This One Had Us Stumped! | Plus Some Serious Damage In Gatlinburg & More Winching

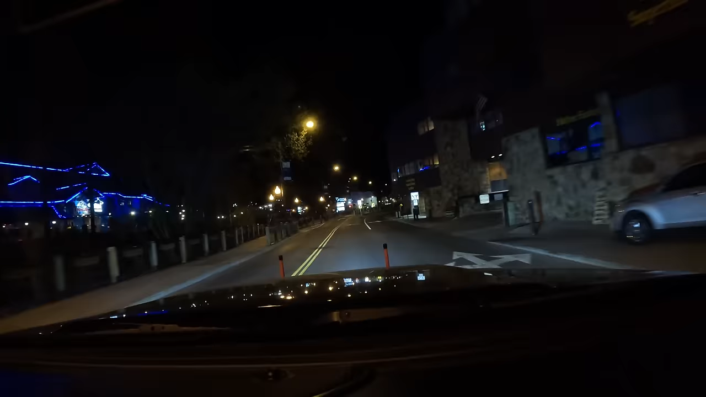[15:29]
Okay, guys, coming in around this corner, you can see there's one little missing arrow, yellow arrow that's down. Apparently he or she come around this corner a little too crazy and forgot to turn,
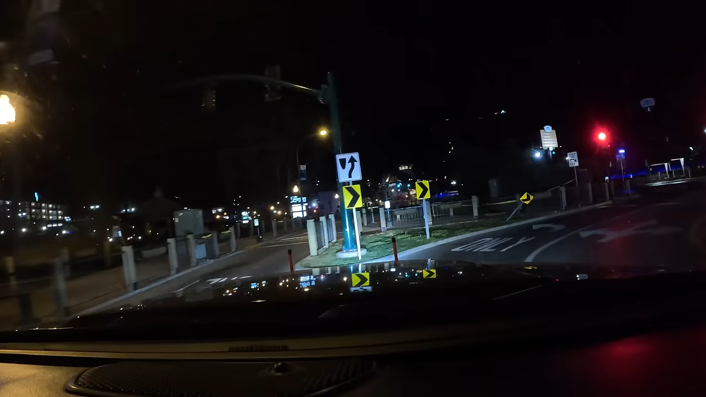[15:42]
because right there is, wow, a lot of that. That's crazy. They got into that concrete wall too. I didn't even see that. So hit the sign, hit the pole,
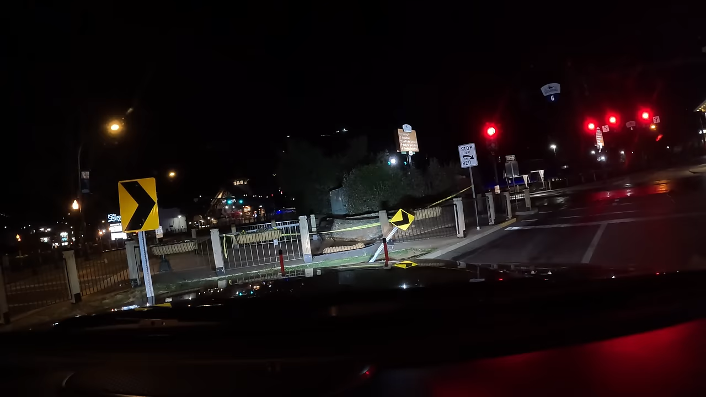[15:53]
knocked down the metal fencing, and got into the concrete barrier out back. That's a little crazy.